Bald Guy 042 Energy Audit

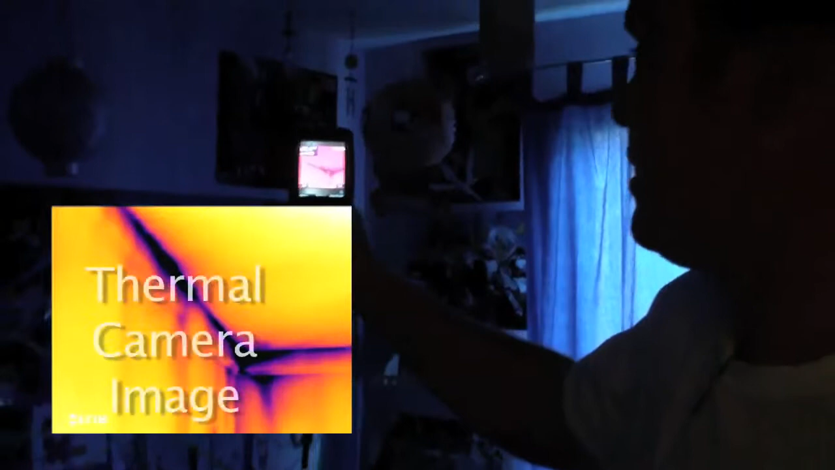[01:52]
You're always going to see some temperature differential inside corners. Yep. But that tells me he's got more air coming in that area right there.